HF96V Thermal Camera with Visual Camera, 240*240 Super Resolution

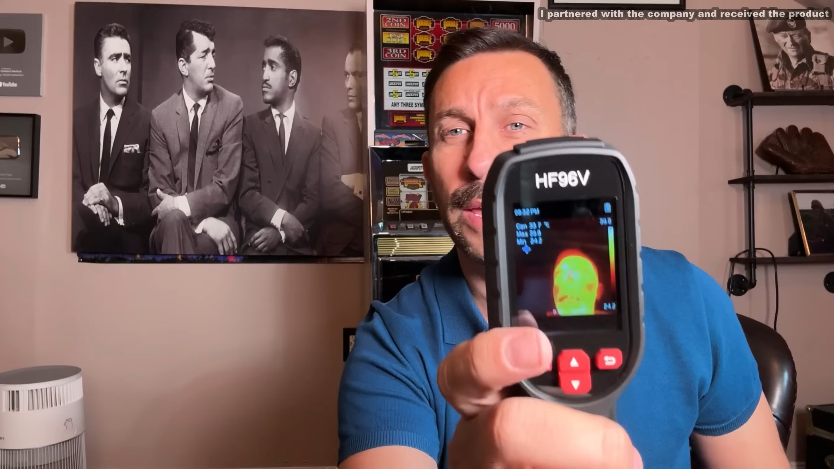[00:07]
This is a thermal imaging camera that's able to pick up heat and tell me where the heat source is.
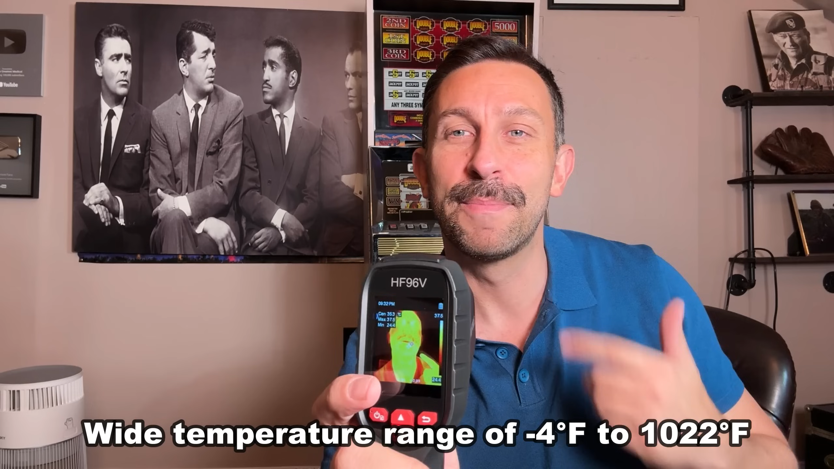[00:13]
You can see I'm the heat source in front of the camera right now.
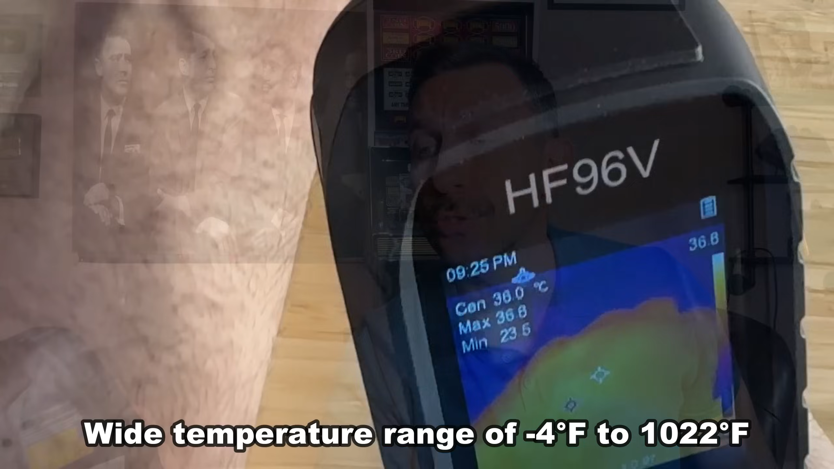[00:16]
On screen: max 36.8°C, min 23.5°C
This thing is truly fantastic. We'll show you in the up-close portion of the video, but it's very easy to adjust the temperature on it to where you pick up different colors.
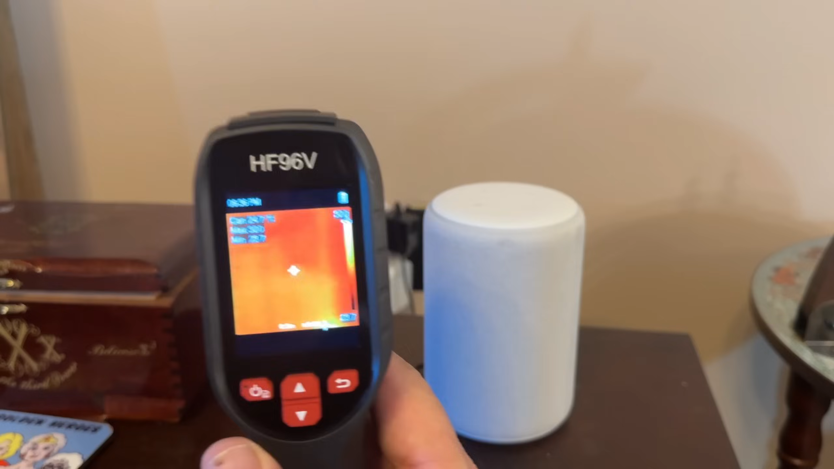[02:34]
I can go here, and I can literally see the heat being produced by those bunch of wires,
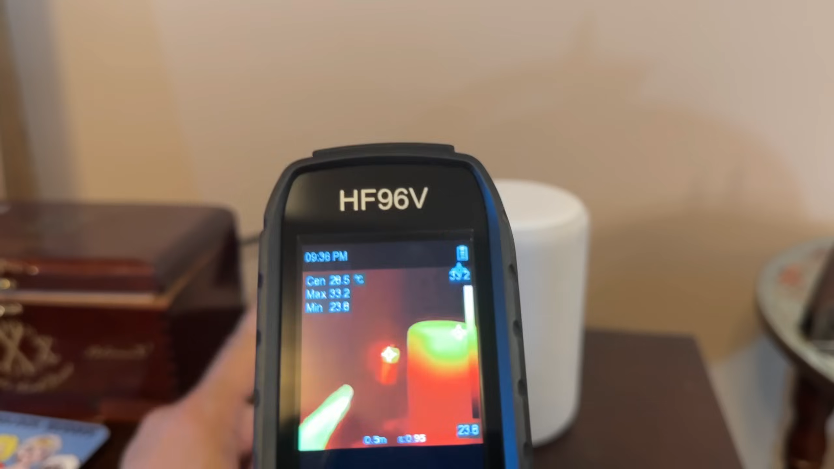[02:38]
and that means my electricity bill is going up and could be a potential for fire.
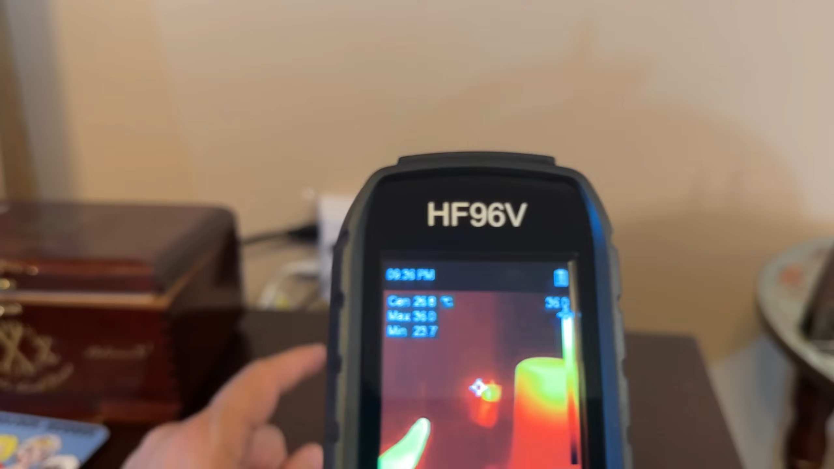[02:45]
On top of that, I can easily see that, huh, my echo device is running pretty warm.
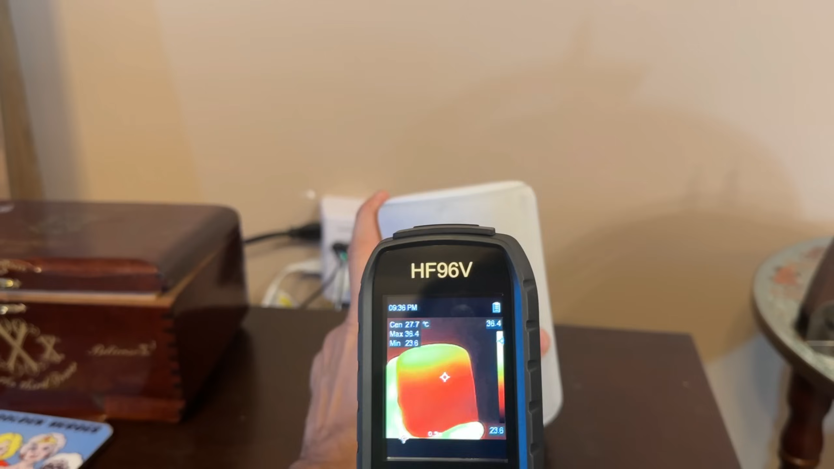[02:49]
On screen: spot 27.7°C
That means that it's also using up a lot of electricity.
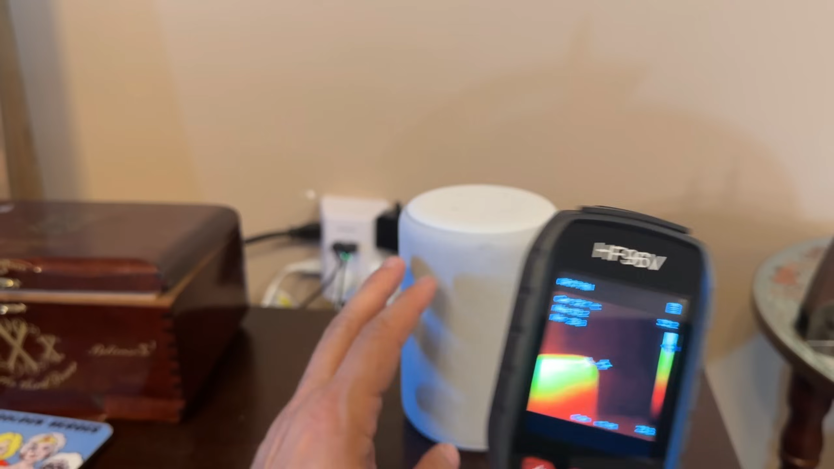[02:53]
So I can tell temperature ranges, a max and minimum on here, and that's really cool.
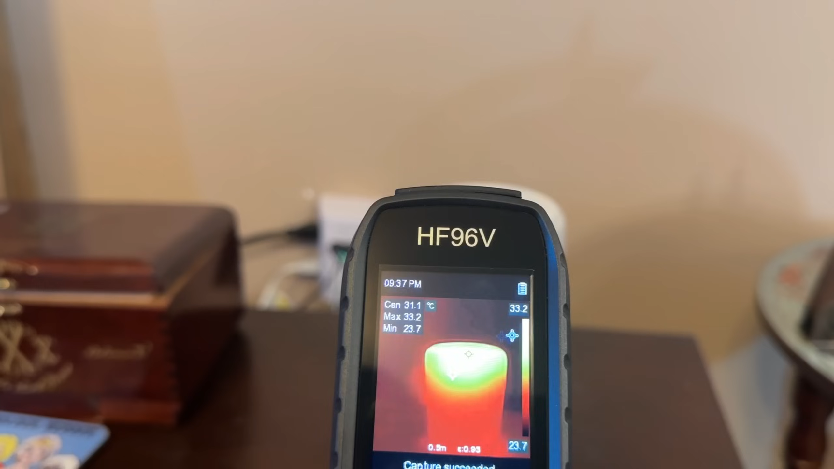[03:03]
And this is giving me a great opportunity to learn, maybe I need to unplug this, maybe I need to mess with that,
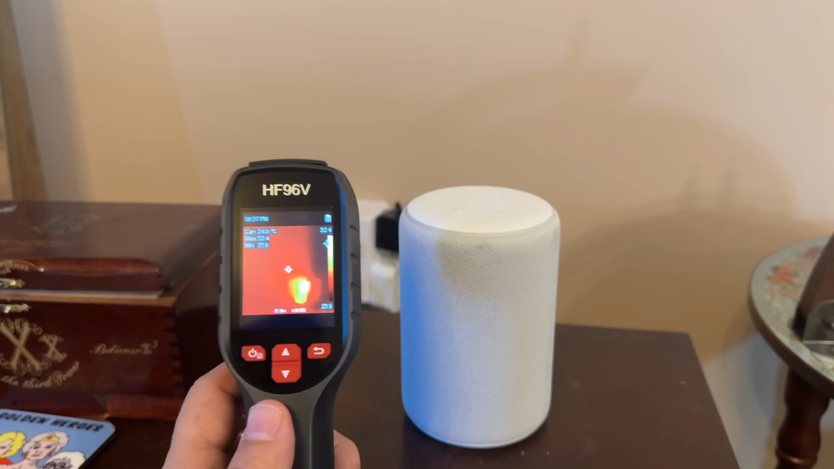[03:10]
but it's giving me a safer look at my house and giving me all sorts of insights I would have never had without it.
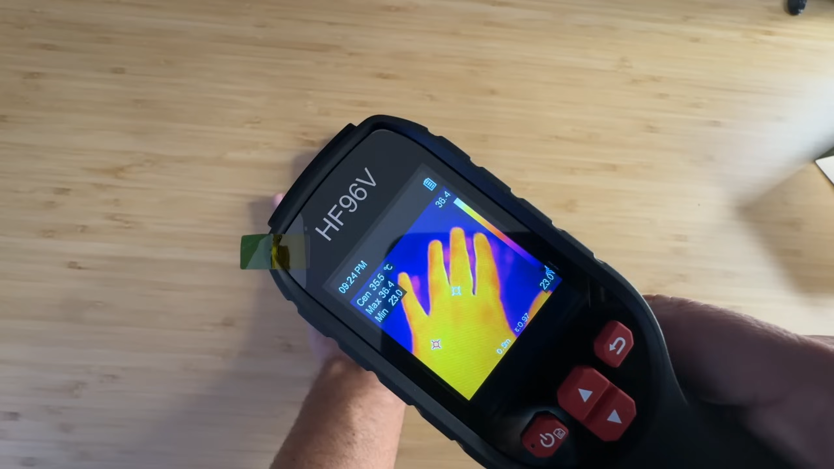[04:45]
See, it very easily reads thermal images,
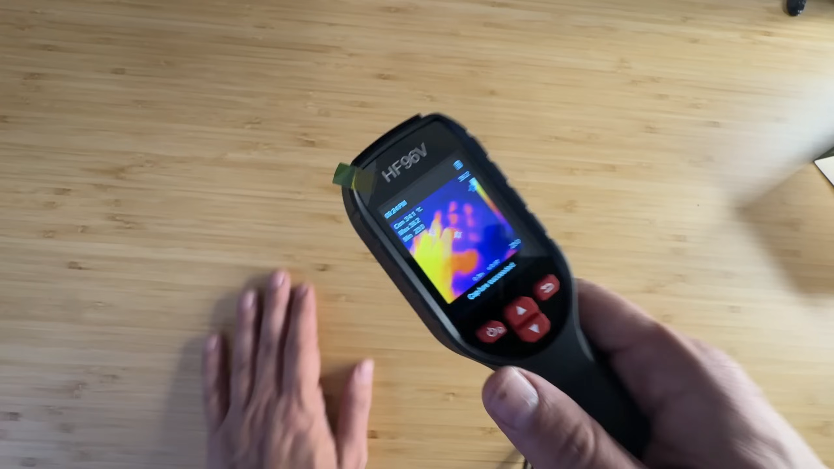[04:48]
and it will take pictures, and that is pretty, pretty cool. Now, you can see the built-in lanyard, the comfort and comfortable grip. Easy to hold, and you can see it will show the laser right there. So, you can get an exact point on it, and look how cool that is. Look how detailed that is.
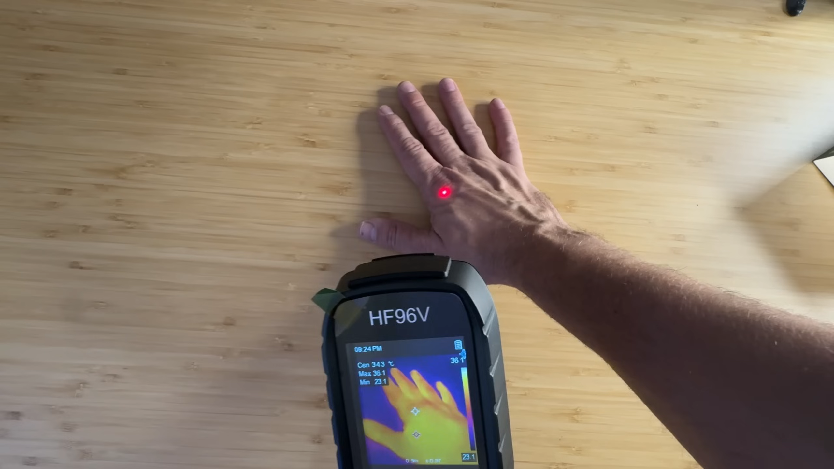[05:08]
This is the HF96V, and if you're looking for a tool that offers a diverse range of thermal imagery, well, guess what? This is perfect for you.
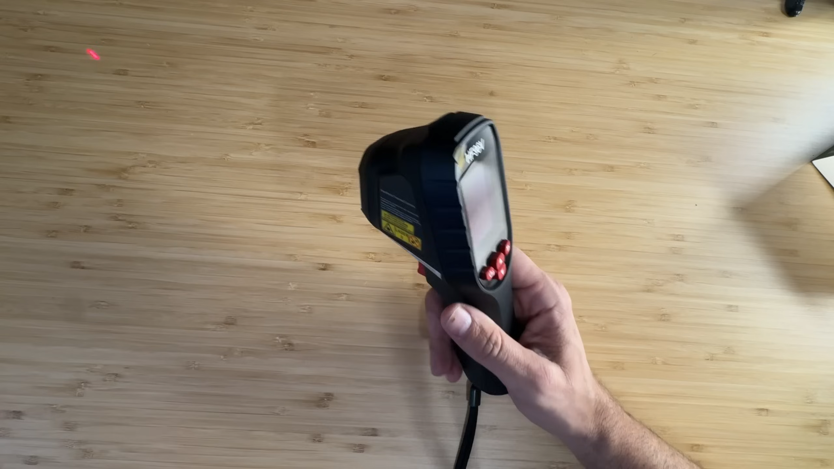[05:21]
It's great for seeing those hidden problems, like with your air conditioning, like with your wiring. This gives you more choices and more flexibility with thermal, visual, and a fusion of the two.
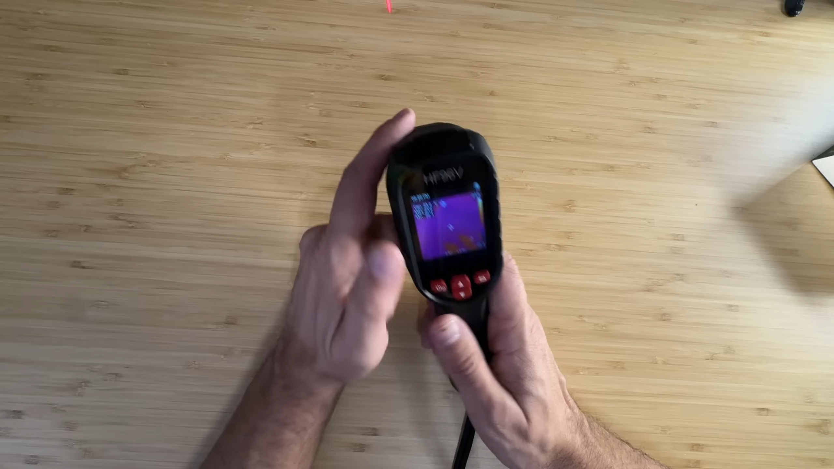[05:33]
And it's a really straightforward camera system. See, we can zoom in here so you can see it.
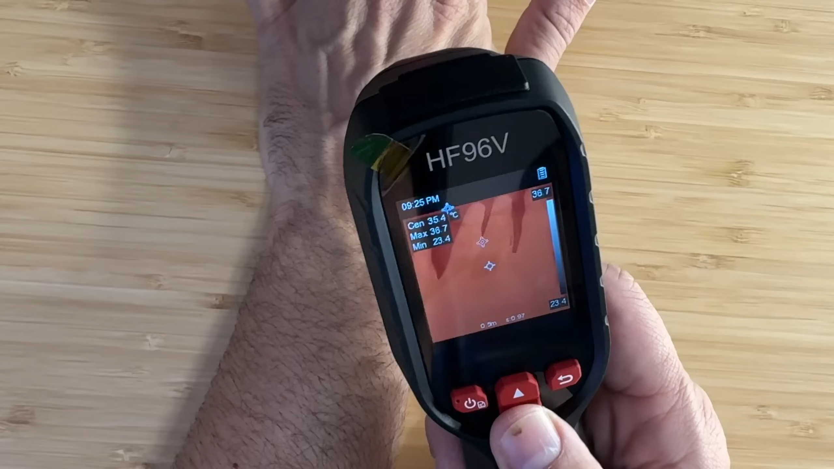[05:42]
On screen: min 23.4°C
It will show you a different, where black is hot, where red is hot, a fusion, and kind of everything in between, just a smart design. Here's the rainbow colors. So, you can use the style that you like the most. Here's white is hot, and above alarm.
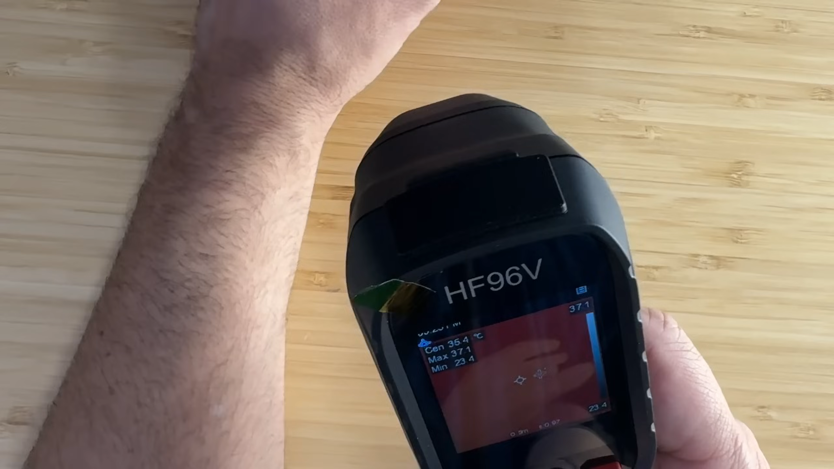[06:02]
So, you can set the alarm temperature.
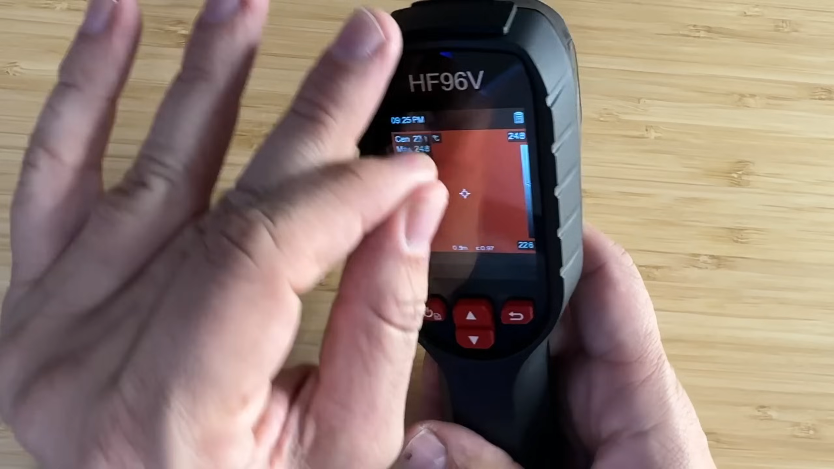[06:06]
Let's go ahead and peel that off. But yeah, a really great design.
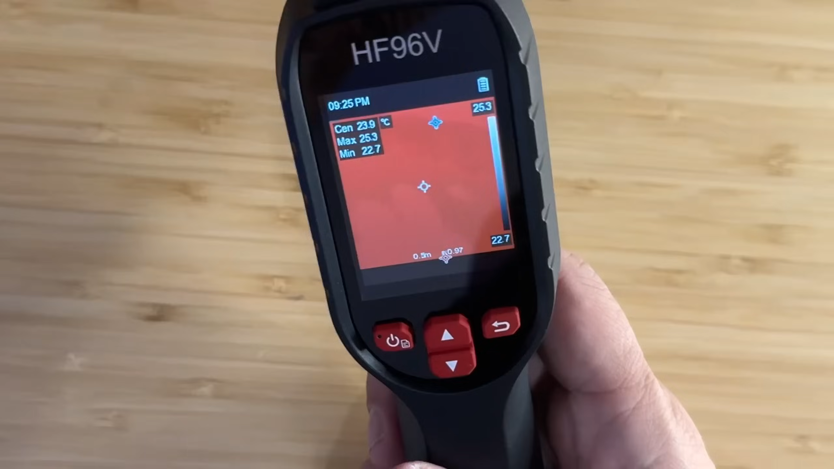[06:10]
On screen: spot 23.9°C
I'm going to zoom in here so you can truly see it. Let's see, which one do I prefer to use? That's pretty cool. I like that image right there.